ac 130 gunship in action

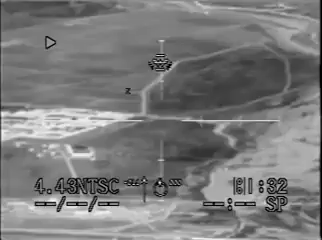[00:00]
ETA, we've got people walking out of the building right now, getting into vehicles, so we need to speed up the timeline if we can. We're going as fast as we can, crew. Roger that, we're going as fast as we can. Is your copies? I think that might be the rectangle building. One wildfire, just to confirm, you're not cleared to fire until I tuck your eyes onto that rectangular shaped building. Just to let you know, we suspect it is a mosque at this point. Copy.
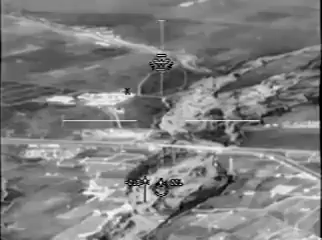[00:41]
Not clear to fire until we have your permission. Lincoln Edge, you are to pressurize. Thanks.
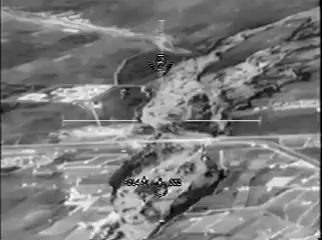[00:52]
Fire's in the air. Tape's rolling, crew. Lincoln Edge engineers, you copy?
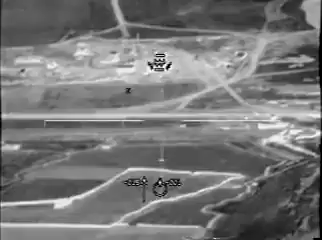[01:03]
Cool, we're putting them on the line. Okay, TV's in the area, no lights on yet from anything.
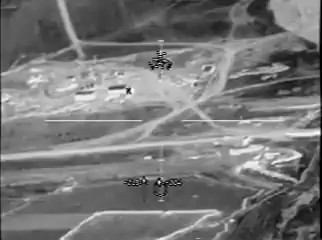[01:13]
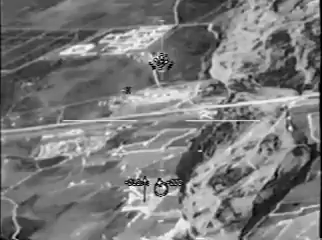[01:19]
I'm standing by to sleep. Do you give you up HR?
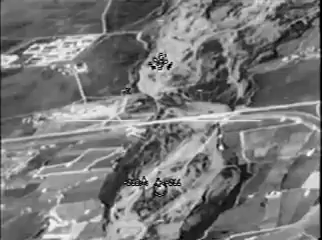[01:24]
Just on the east side of the road. I had it on the west side of the road, but... Okay, TV's got a couple lights popped on and off.
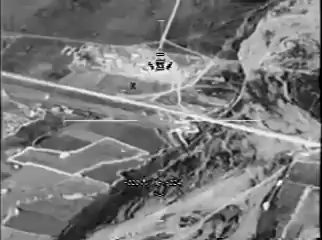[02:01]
He's got vehicle out. Do you have the two buildings inside?
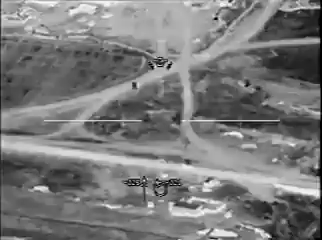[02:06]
There seems to be a construction yard and a lot of vehicles running in the area. Those are the only two buildings in the area. Do you see those?
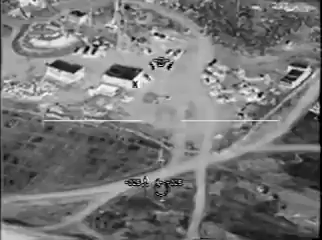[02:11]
Roger that, is it on the east side or the west side of Highway 4? On the southeast side of Highway 4.
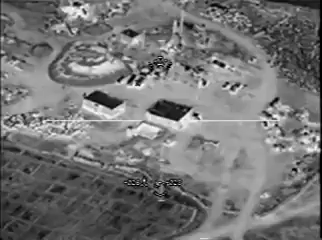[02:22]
Tracking, I got the square building and the rectangle building to the northwest. We have a square building and a rectangle building to the northwest.
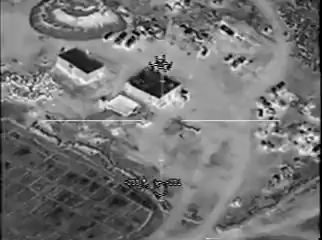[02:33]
And on the big square building, there's a square rectangular, like, holding pond next to it. Do you see that?
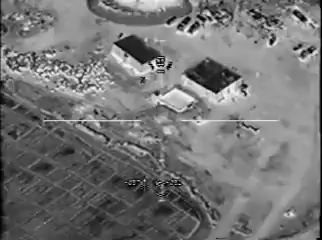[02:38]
Yes, yeah, just west of it. It's on the west side. Our primary air guides.
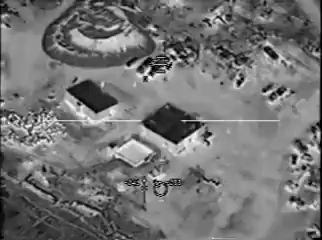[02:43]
Affirmative. Can you give me an AGR? Descending crew.
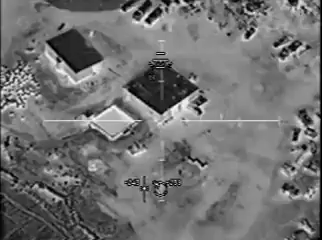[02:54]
And TV had a light flash across and, the west side. You do see the rectangular shaped building next to it, correct? Yes, sir.
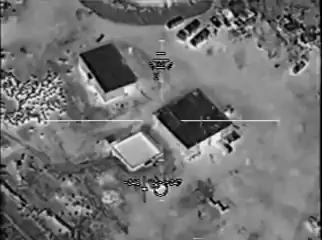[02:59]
That's affirmative. This is the mosque. Do not engage the mosque. Roger.
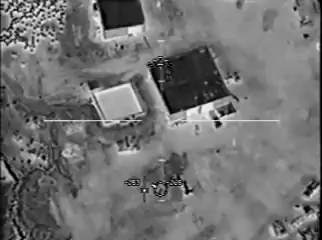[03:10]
The square building is the mosque, or is it the rectangle? The rectangle. The rectangle building is the mosque. Roger that. Let's go. Roll it in. Okay, in front of the mosque, there's three vehicles oriented east-west. Do you see those? Yes. Yes, we do. Got a vehicle moving out. One of the vehicles is moving right now. Yeah, you are clear to engage it.
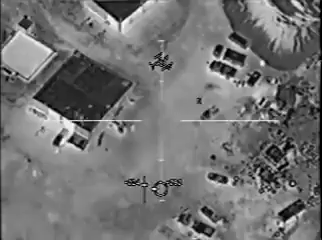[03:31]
Right. We're good. Clear to engage. Stand by. Do not engage. Do not engage. Just monitor. Roger.
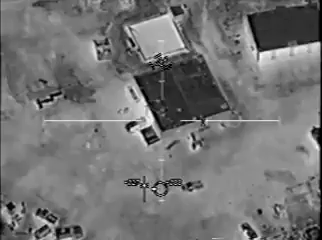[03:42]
Hey, channel A is good. Give me, bring it up channel B. Elevation. One, you are now clear to engage the moving vehicle. New nominals. Clear to engage. Nominals. Any personnel around, you see? Stand by. Yes, sir, personnel. Clear to engage those also. Affirmative. Let's go. That first target could have fire. Flight sight. 2-3 arms.
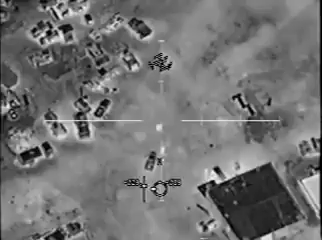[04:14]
Ready! Ready!
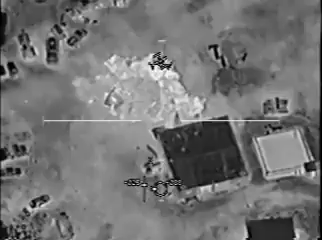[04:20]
Good shot. Direct secondaries. People running to the west. Vehicles leave. More movers, another vehicle, and more people clear to engage all those.
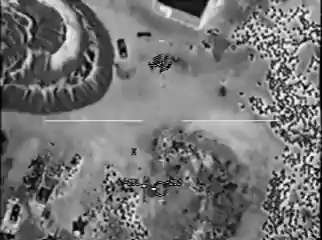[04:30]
Copy. Ready!
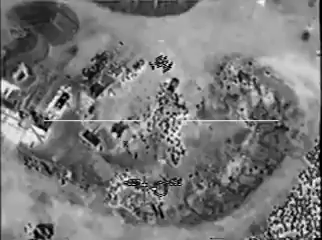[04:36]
Moving. Good, come back on those guys.
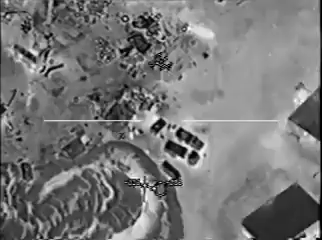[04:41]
There we go. Yeah, another secondary. Other people coming out of the mosque right now. Ready! Go for the vehicle.
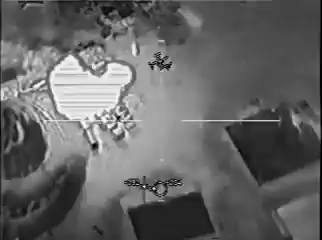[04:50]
Secondaries. Nice secondary. Vehicles, people guys can't are going leave. To town, man.
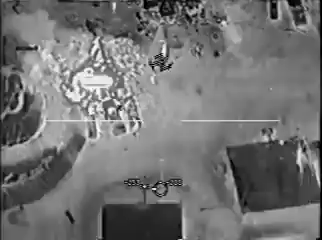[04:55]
Personnel running, there we go. Come on, box. There we go. Lead him a little bit further. Ready! Contact vehicle. Hill truck.
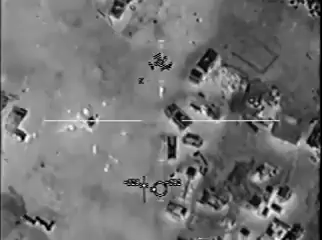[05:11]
Flares away! Flares. And no joy load. Okay. Continue engaging. Get that person.
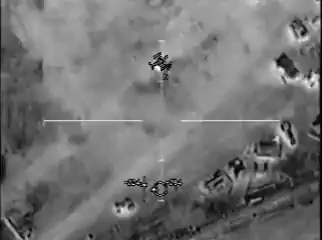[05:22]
Stop the flares! Going out the gate.
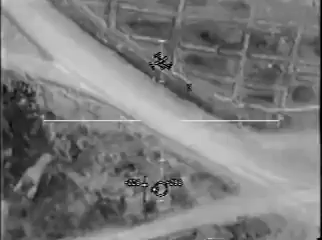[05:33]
Hi, that's the correct geometry.
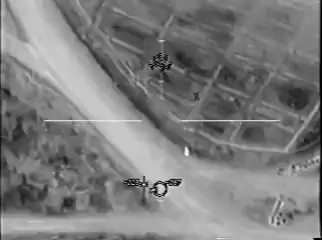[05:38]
Give me 10 seconds. Roger. Get ready!
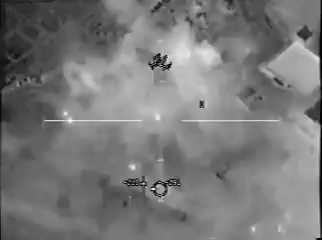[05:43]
He went down to the ground. Yeah, he just dove on the ground. He's moving again. Okay, back
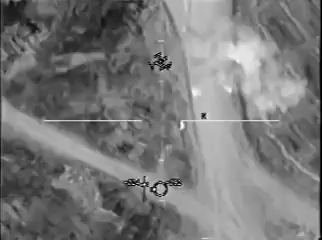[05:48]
in the box. He's loaded. Get him.
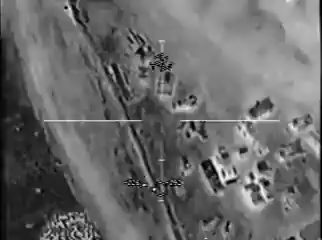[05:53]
Moving back to the vehicles and personnel. Yeah, the personnel right there. Get ready!
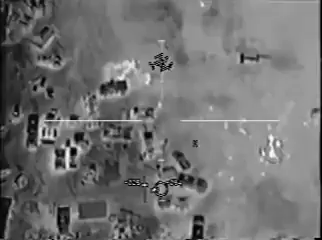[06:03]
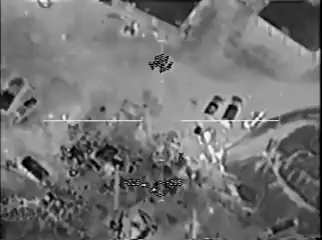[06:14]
A little more. Get ready! You're gonna get him. Watch that moss over there, too. Roger.
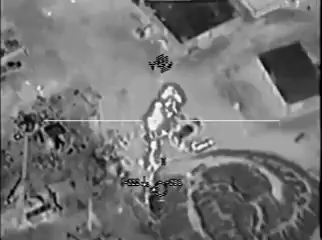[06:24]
Right, he's running into the moss. Go into the building to put the 105 in. Stand by. Wildfire, we cleared on the building. Affirmative, you're cleared on the big square building.
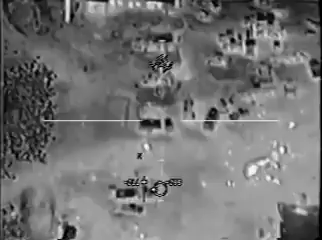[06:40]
You can go ahead and level it. Roger that. Clear the building, guys. Okay, catching up with you over the building. Stay Roger. By. Are you there? TV's no use on target. Gonna scan the area. Checking the vehicles, too.